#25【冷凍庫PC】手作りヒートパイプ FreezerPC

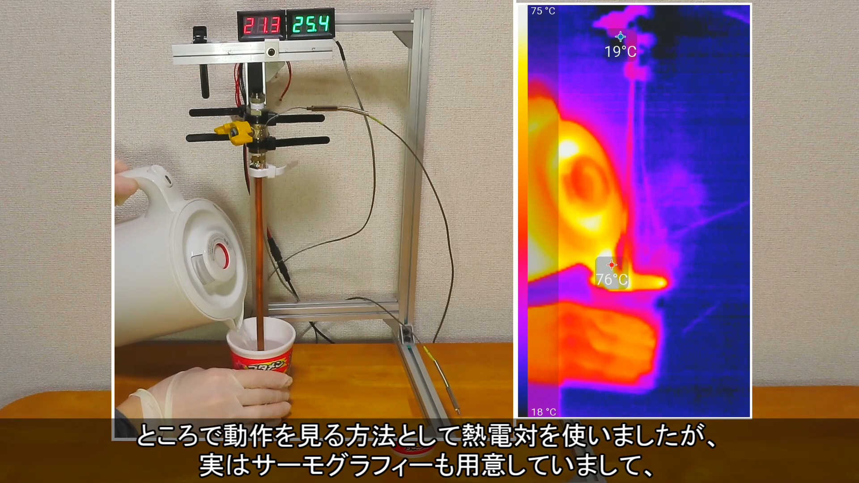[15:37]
On screen: scale top 75°C, scale bottom 18°C
ところで動作を見る方法として熱電対を使いましたが、実はサーモグラフィーも用意していまして。
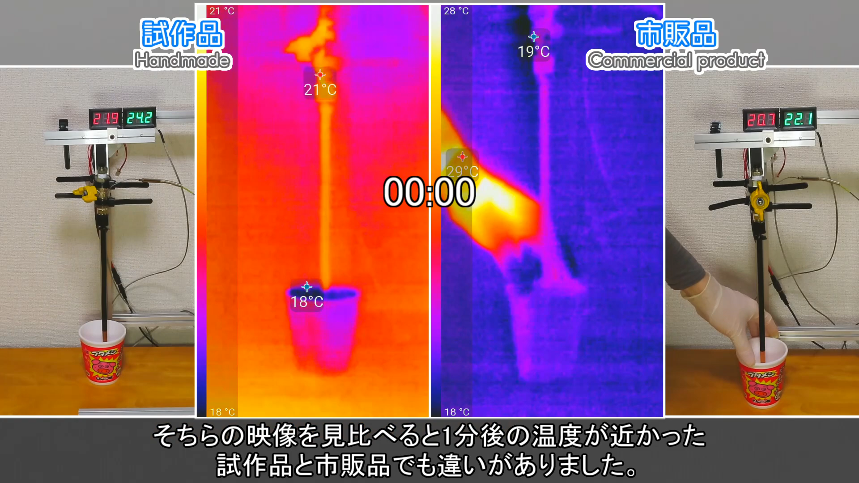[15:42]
そちらの映像を見比べると1分後の温度が近かった試作品と市販品でも違いがありました。
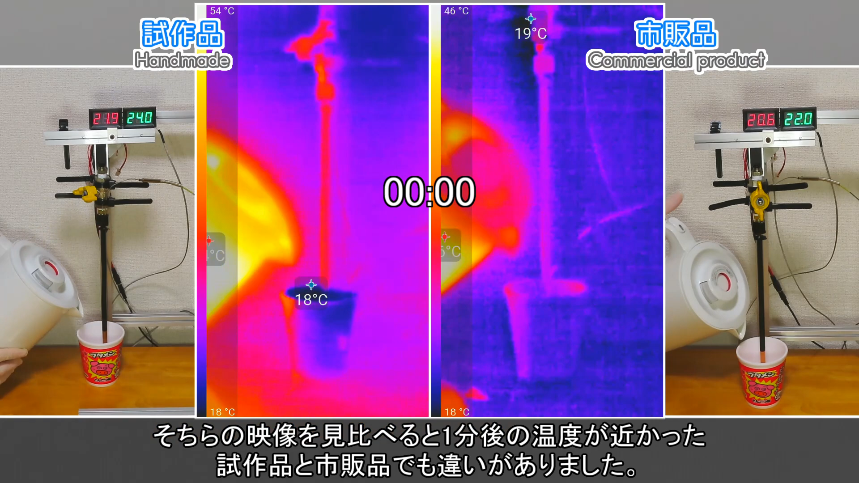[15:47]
熱湯を入れた直後、市販品では一気に色が明るくなっていきます。
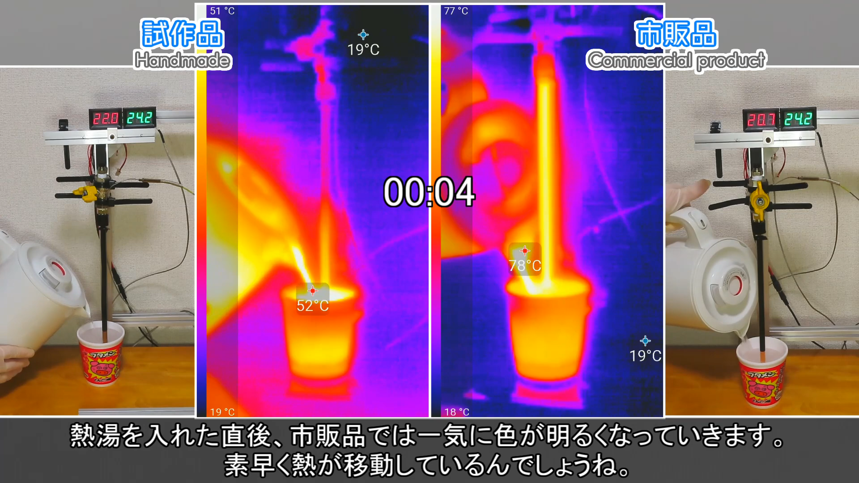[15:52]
On screen: min 19°C
素早く熱が移動しているんでしょうね。遅れて試作品も色が明るくなっており、先ほどの1分後の温度のように似た感じになったのでしょう。
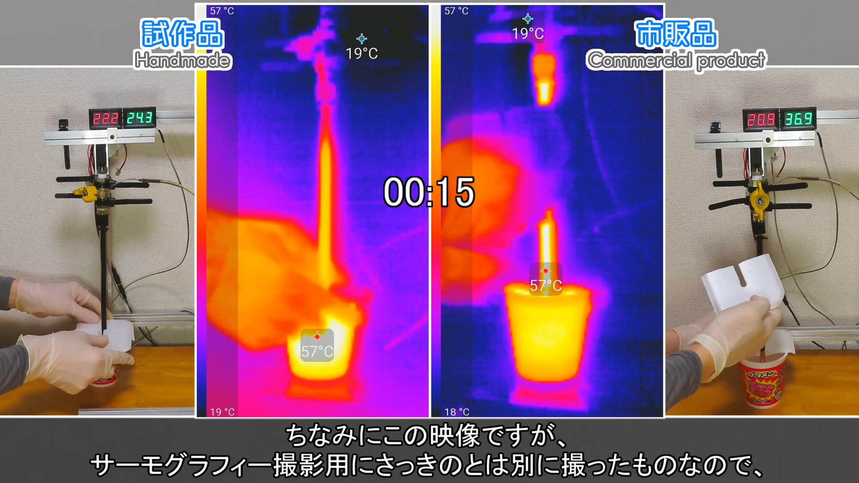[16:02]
On screen: max 57°C, scale top 57°C
ちなみにこの映像ですが、サーモグラフィー撮影用にさっきのとは別に撮ったものなので、
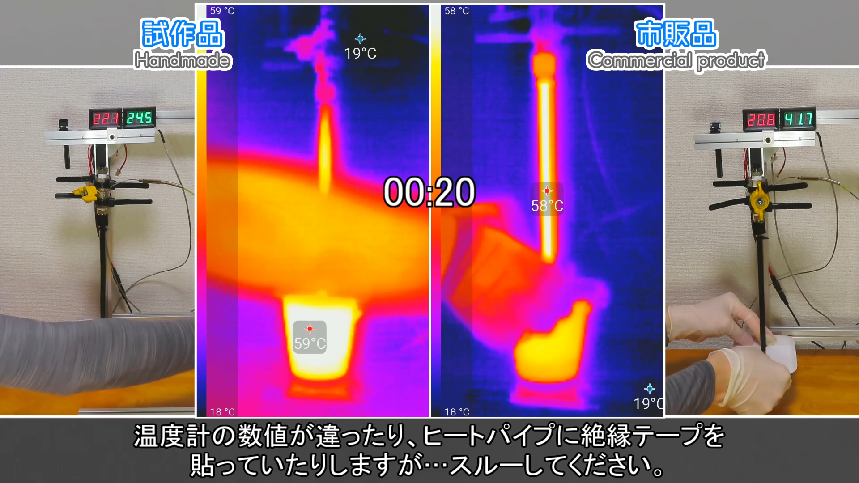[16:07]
On screen: min 19°C, scale bottom 18°C
温度計の数値が違ったり、ヒートパイプに絶縁テープを貼っていたりしますが、スルーしてください。
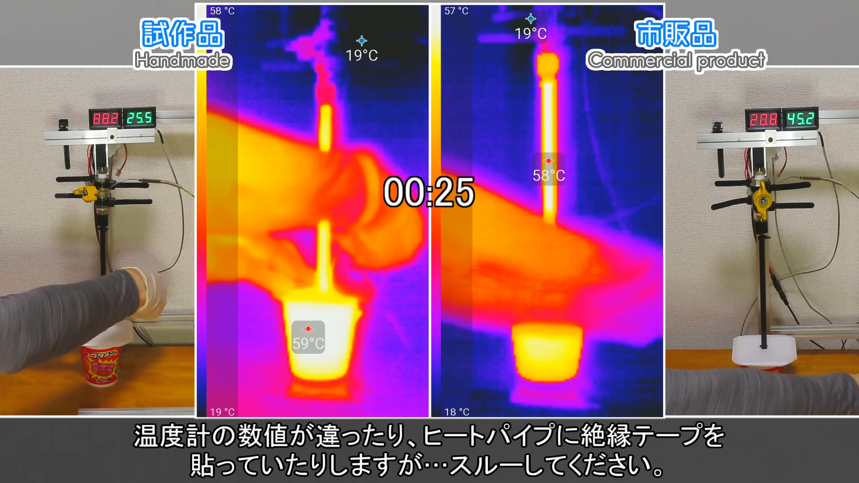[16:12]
と、市販品がいいように見せかけて1分以降の温度を見ていくと、実は試作品の方が高温になっていました。
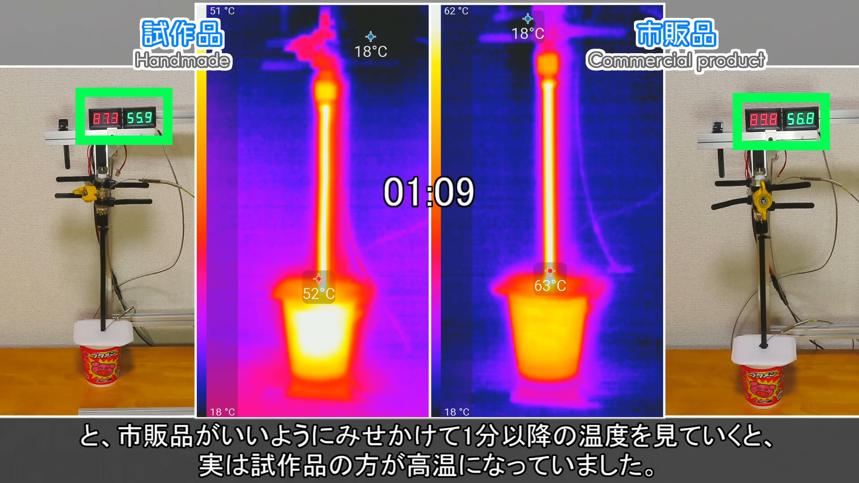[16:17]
これは予想なんですけど、多分試作品と市販品の内壁の構造とかが影響していると思います。市販品はおそらく毛細管現象が起こる内壁になっていて、冷媒が薄く満点なく容器内にあるのでしょう。一方で試作品では毛細管現象は起こせていないはずなので、冷媒は下部で溜まっているはずです。で、それぞれを加熱すると市販品だと薄く存在する冷媒が一気に気化して熱輸送されるのに対して、
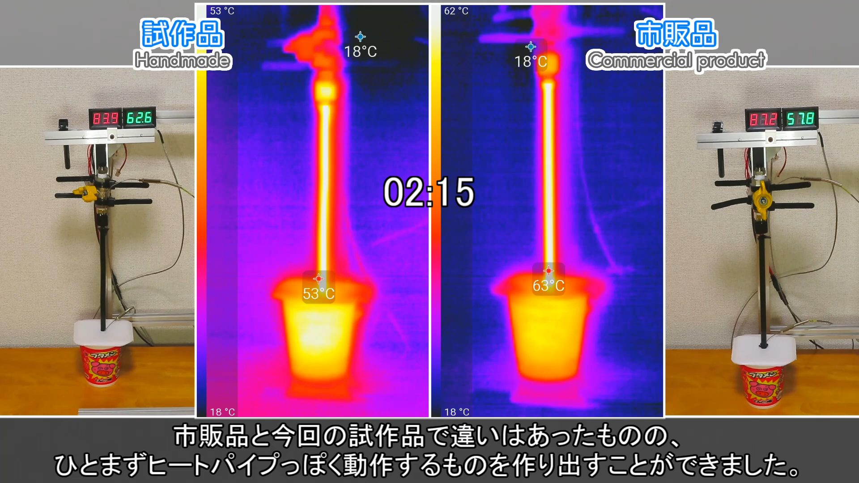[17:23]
冷媒の蒸発が頭打ちになったんでしょうかね。今後の製作ではこの辺りの違いも見ていきたいなぁ。市販品と今回の試作品で違いはあったものの、ひとまずヒートパイプっぽく動作するものを作り出すことができました。